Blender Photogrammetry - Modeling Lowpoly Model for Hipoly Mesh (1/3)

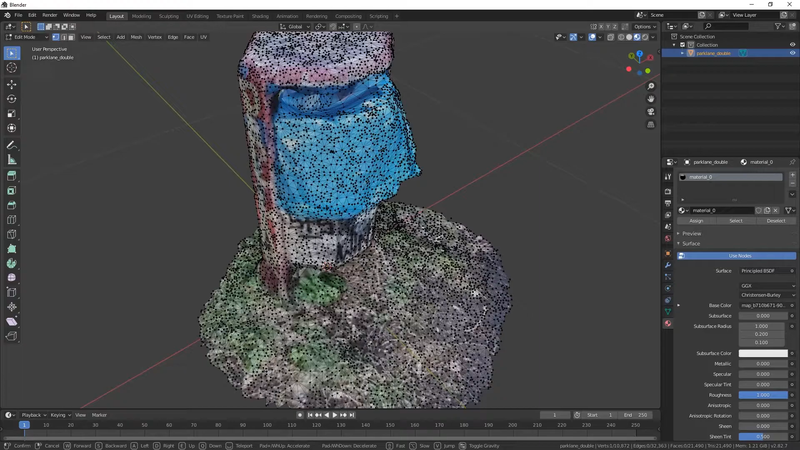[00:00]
This is a photogrammetry model. It's a trash bin. I'm gonna just mark some seams.